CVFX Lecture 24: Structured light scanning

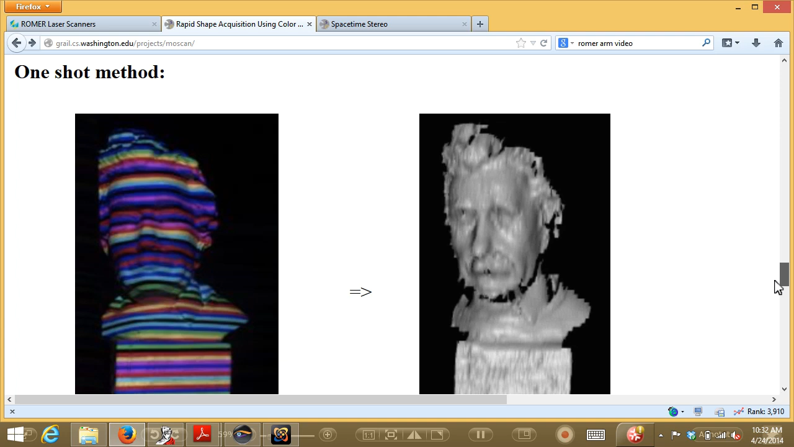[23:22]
But here are some examples of, this is kind of what I was talking about is that you move the light pattern slowly over the surface and you use that to very accurately triangulate where the stripe is.
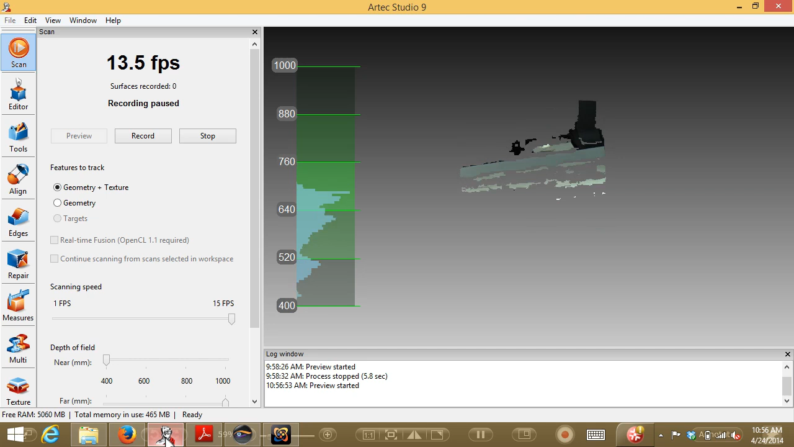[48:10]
And so what you see here basically is this kind of
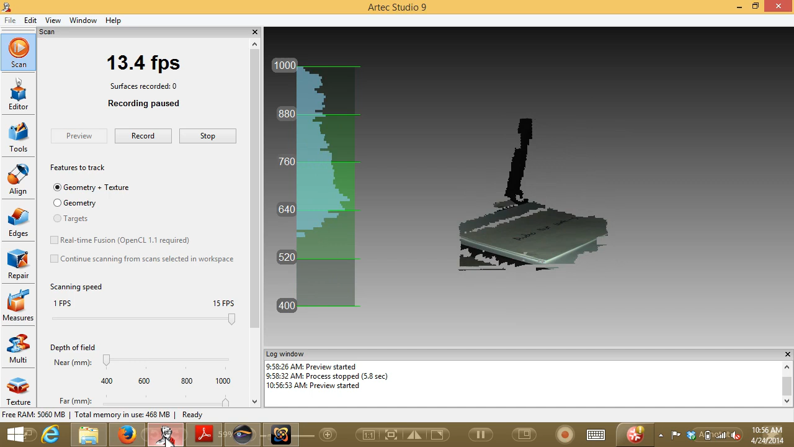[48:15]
histogram bar thing at the left is telling Austin you're going to mention kind of the
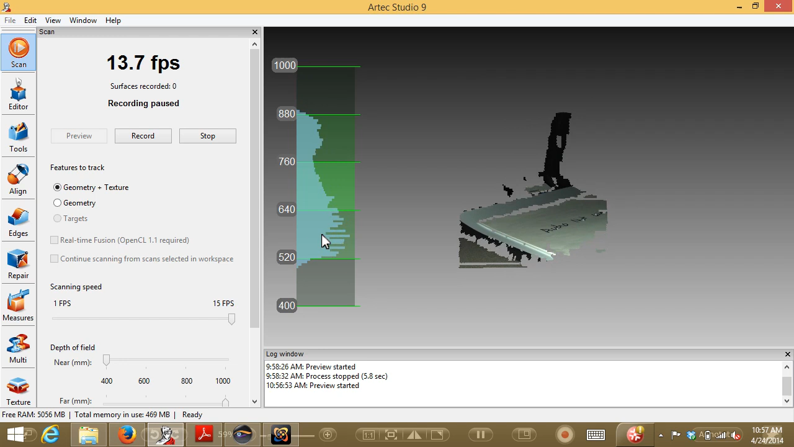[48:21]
sweet spot where he should be for scanning.
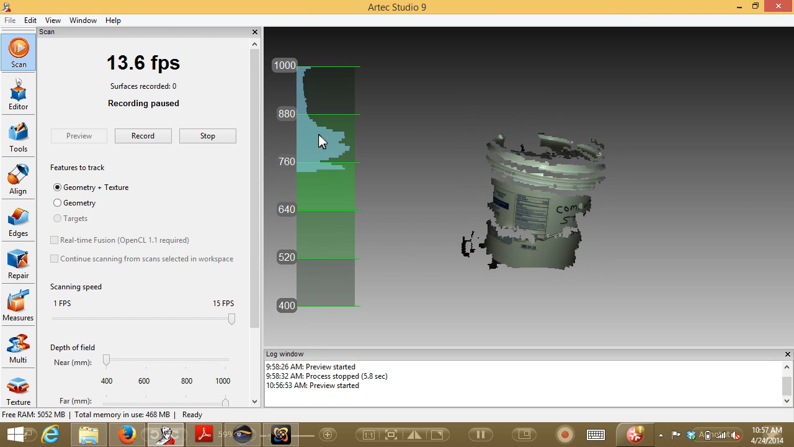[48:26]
So if he goes, you know, if this collection of returns goes too far outside the range,
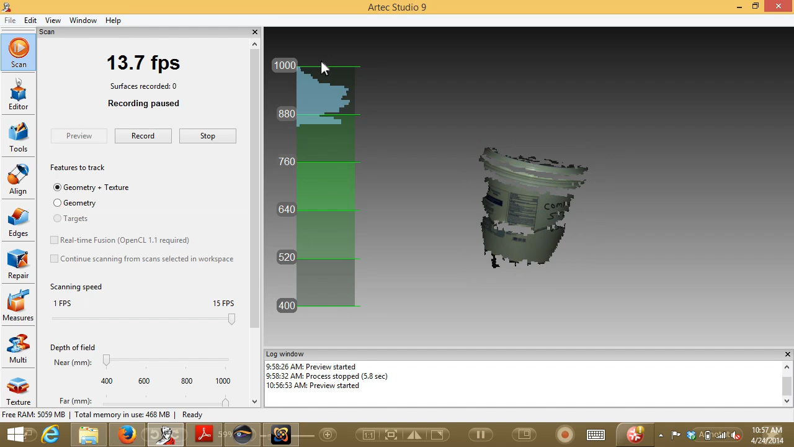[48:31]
then he's not going to get any results.
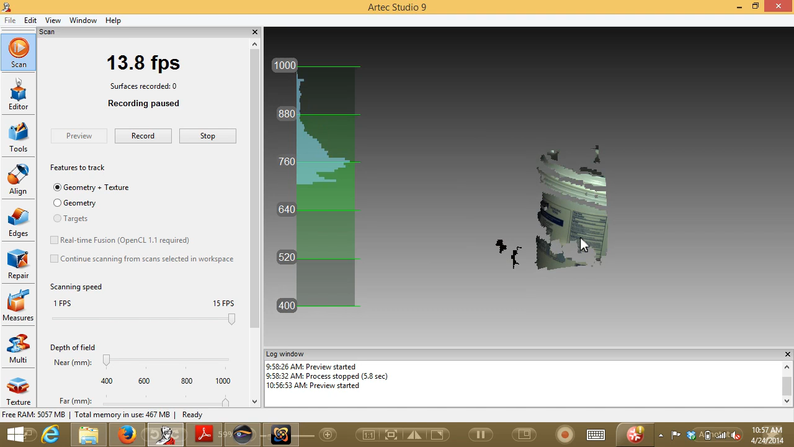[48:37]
And so what you're seeing here is basically real-time images from the scanner that kind of lets you get a sense of am I getting good returns.
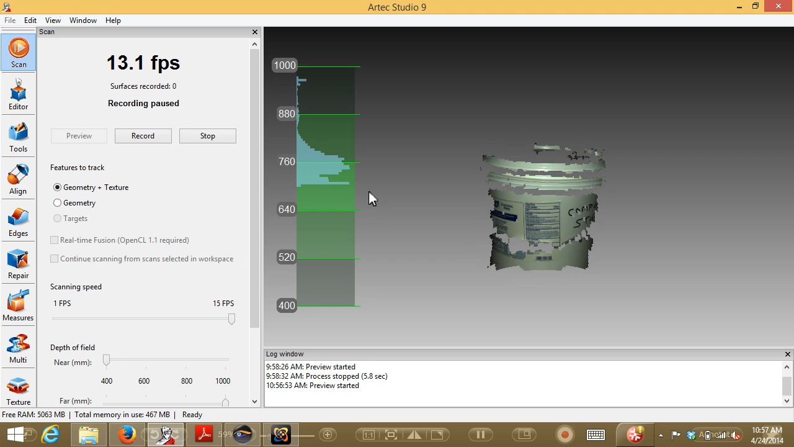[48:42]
So here we're scanning this bucket, and you know, you can see it looks pretty good. I guess what we're not getting is the handle of the bucket.
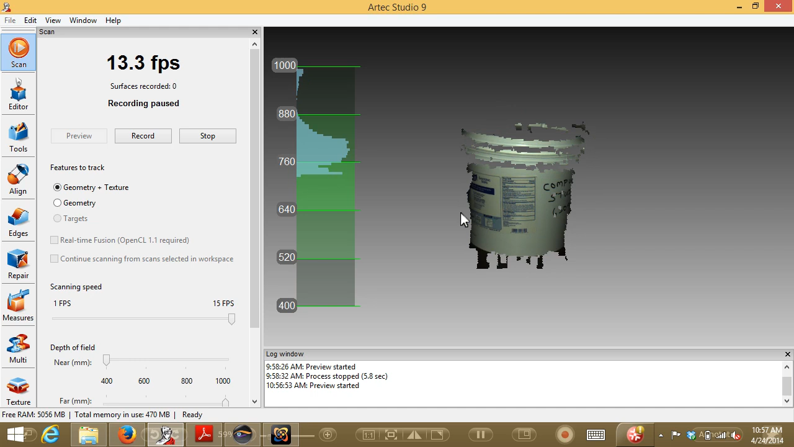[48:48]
What you can see is kind of coming back as no return. And now he's actually starting to scan the bucket.
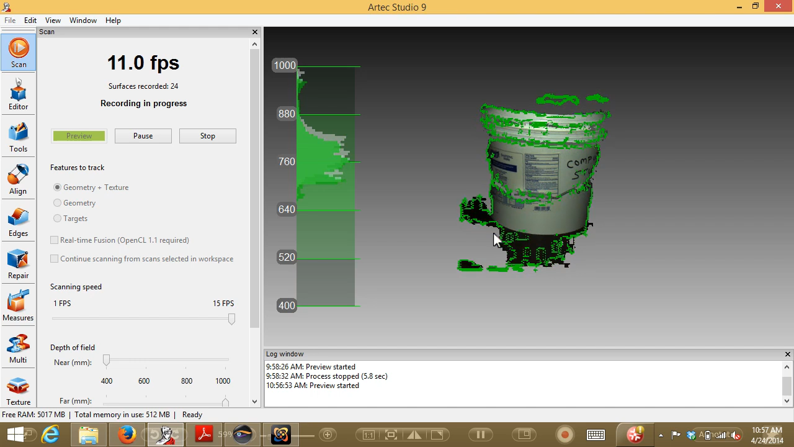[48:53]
And as he moves around, the cameras are being used to in real-time register the,
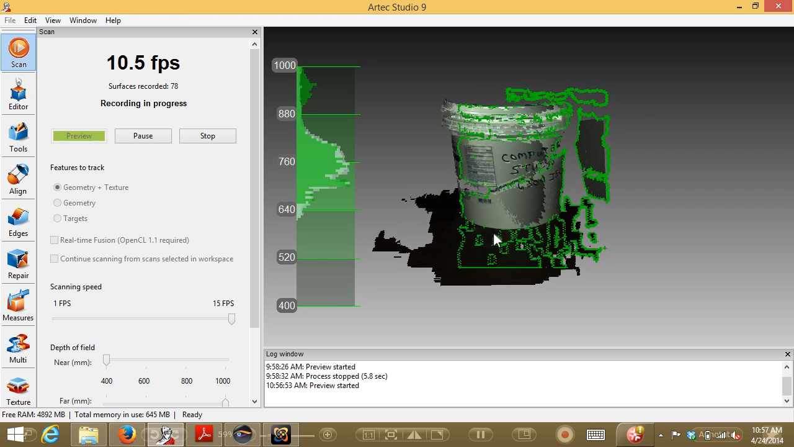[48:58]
you know, the scans together.
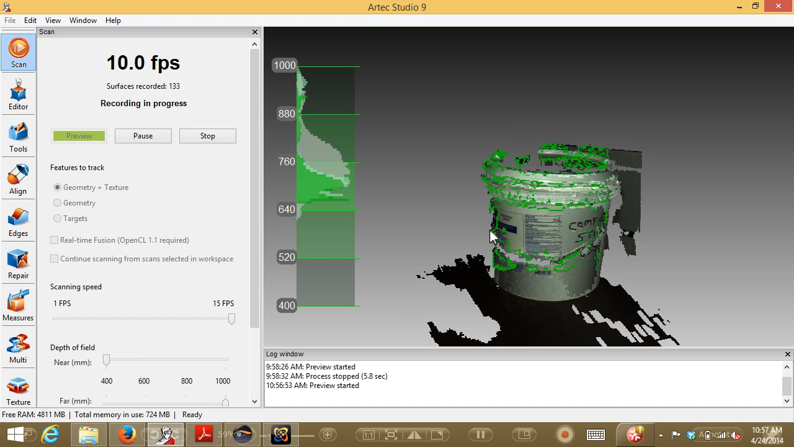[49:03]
And so what you get is basically a real-time 3D plus texture scan.
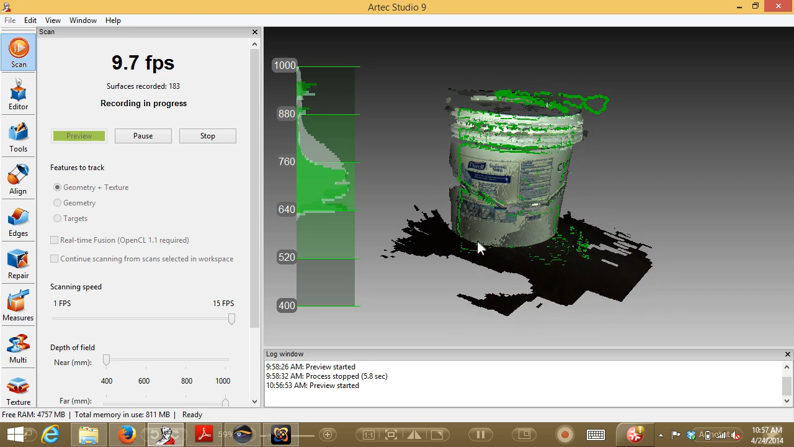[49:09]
So it's pretty slick.
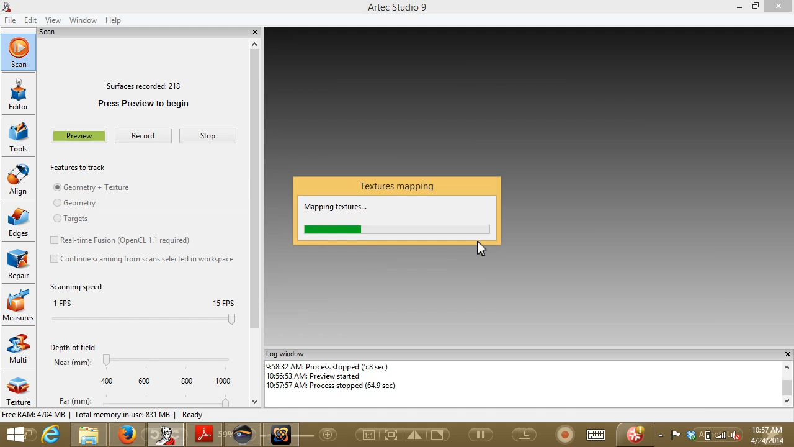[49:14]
And then, of course, once you're done with the scanning, you can take this thing and turn it into, you know, a 3D model.
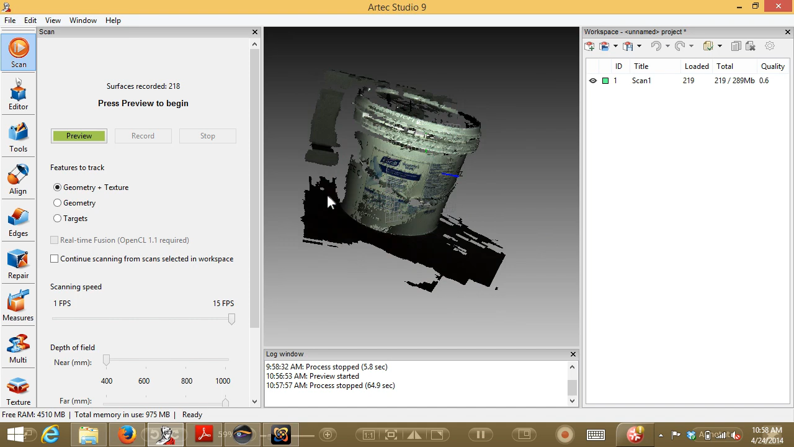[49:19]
You can see the points that came back from it.
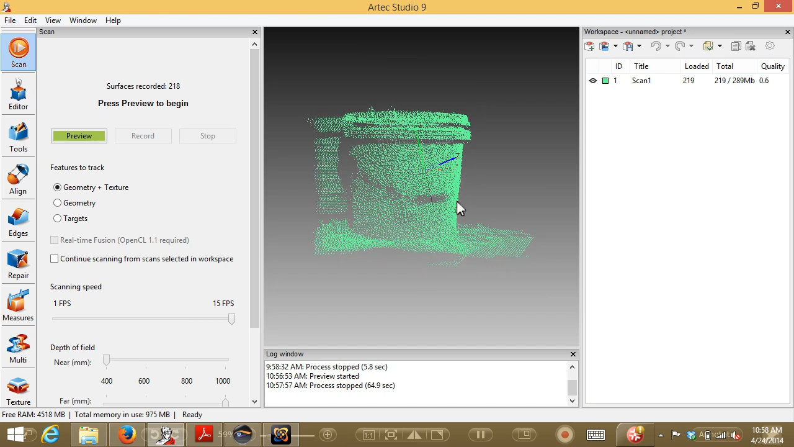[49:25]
And there's all sorts of, I mean, once you're at this point, you can definitely do all sorts of things like, you know, clean up the mesh, you know,
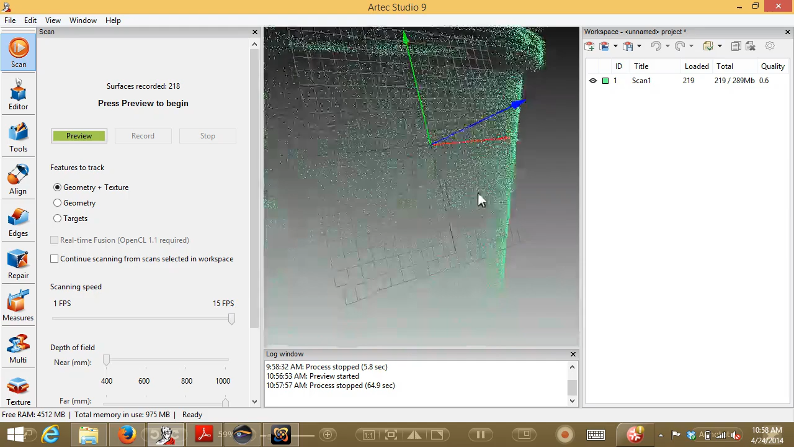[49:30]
remove stuff like this on the ground plane that you don't want.
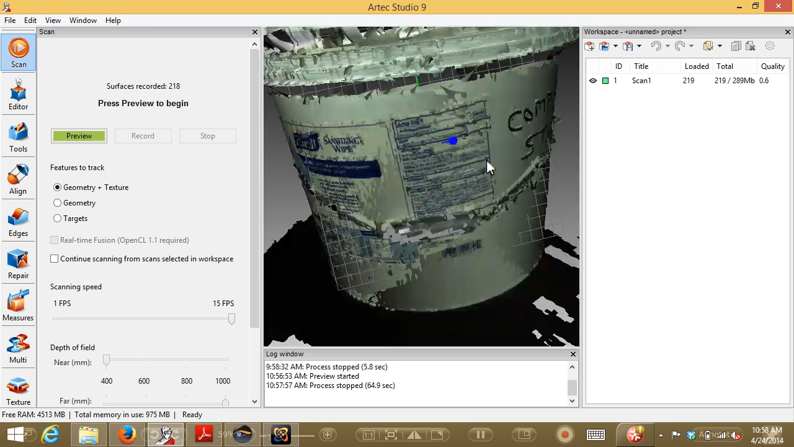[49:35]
But the texture mapping is, you know, pretty reasonable. So does someone want to be scanned? All right. Come on up. Let's go, let's go over here. Have you got a space here? I guess over here. Maybe over here. Yeah, close your eyes maybe. That would be good. And try and stay as still as possible.
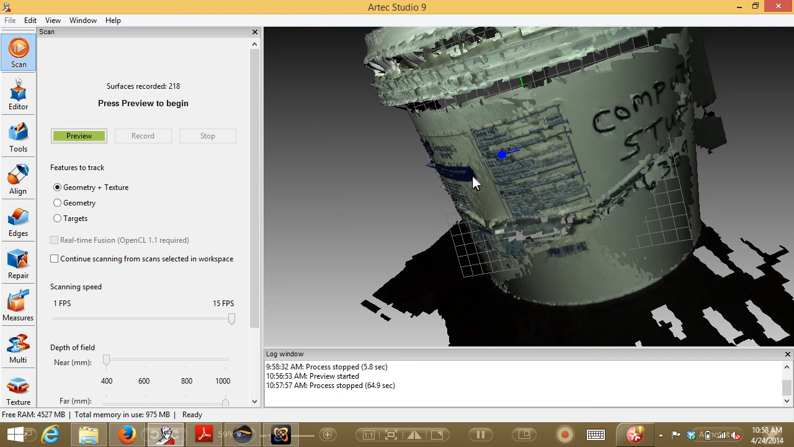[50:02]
So this is just a preview, right?